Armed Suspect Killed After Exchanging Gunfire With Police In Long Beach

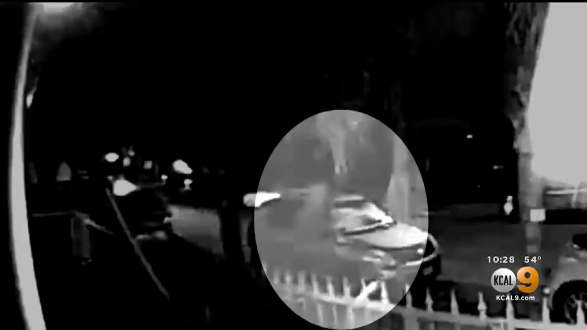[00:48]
Shots were fired. Then you can hear the officer yelling at the man to put his hands out. When he refused, the officer fired again.
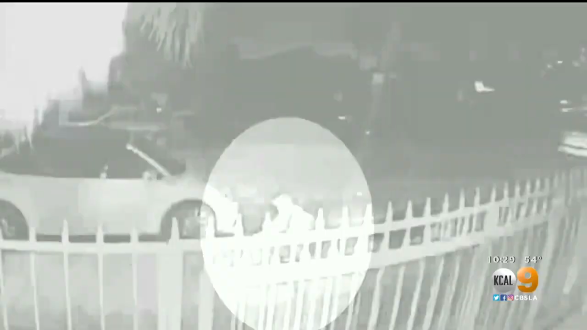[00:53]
We're pausing the video the moment the man fell to the ground. He later died in the hospital.